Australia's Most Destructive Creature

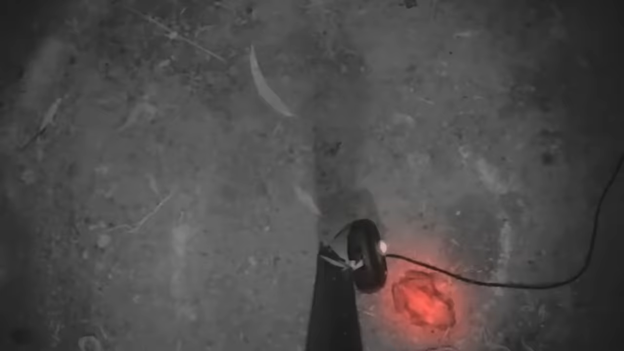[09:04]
To find out for sure, they strapped tiny radio transmitters onto the toads. And what they found shocked them.
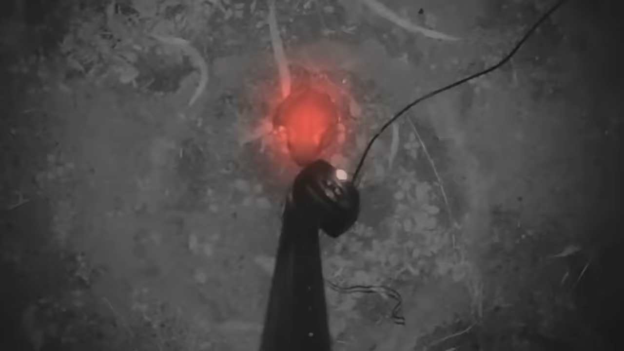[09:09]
The toads were not hitchhiking, but were themselves traveling at an alarming rate.